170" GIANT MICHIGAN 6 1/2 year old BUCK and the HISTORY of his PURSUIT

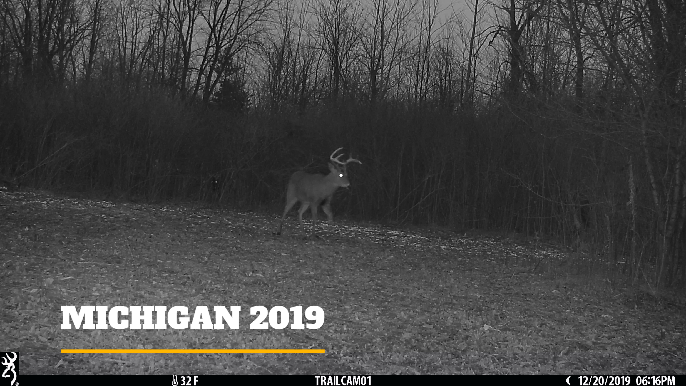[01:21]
thought too much of him based on the trail cam pictures when I seen him in person at 25 yards I realized he had a little bit better mask than what I thought he was a mainframe eight point with a split brow time I
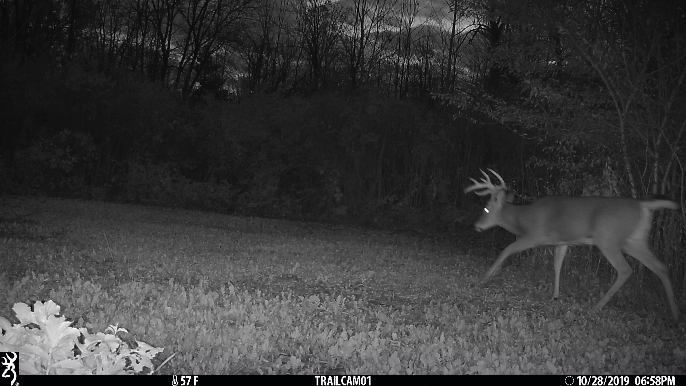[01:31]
decided to roll the dice and see if he could make it through the season later I'll get some pictures on my clover plot that would prove that he survived the deer season
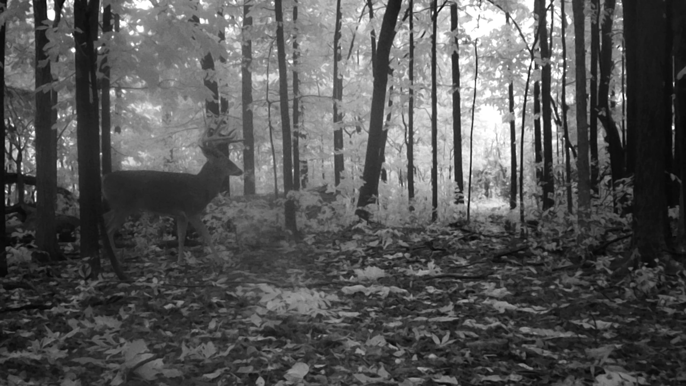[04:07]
that year I learned that I would usually only get one picture of him on a camera and then never again I would turn the camera to the other side of the tree get one more picture I would move a camera 10 feet